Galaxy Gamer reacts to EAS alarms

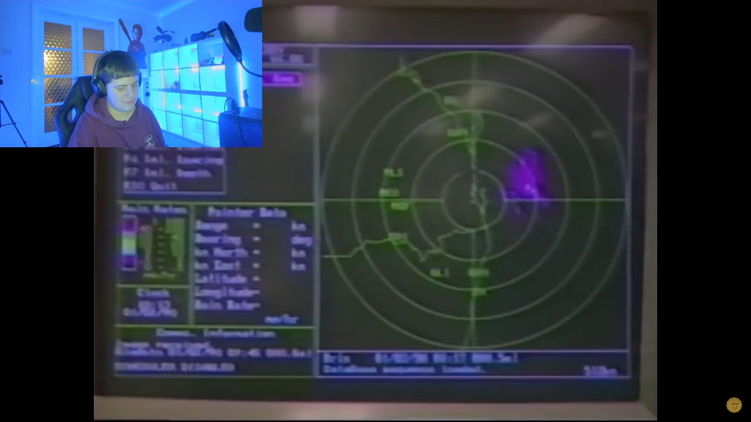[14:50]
moving in a southwesterly direction at around 50 kilometres an hour. Now that's a compressed computer for 1990. Okay, I mean, sure,
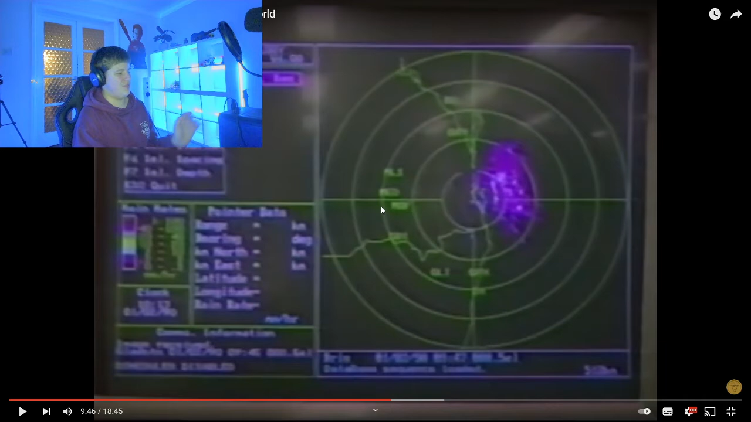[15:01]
my computer is like hand sitting on my desk is way more powerful than that potato, but I mean, for 1990, that looks pretty cool. Now, at this rate, she's expected to cross the coast between Tawantin and Cape Morton sometime after midnight, with winds expected around 150 kilometres an hour near the centre.